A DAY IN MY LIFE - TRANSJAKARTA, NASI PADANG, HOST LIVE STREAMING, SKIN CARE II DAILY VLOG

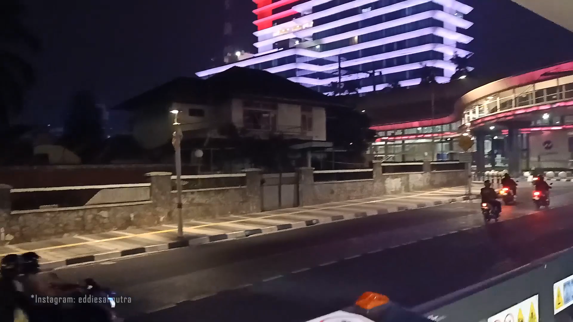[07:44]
Gak jauh dari CSW Atau gedung ASEAN Ada Kantor kejaksaan Agung Cakep banget ya Kantor kejaksaan Agung Ini kayak bendera merah putih gitu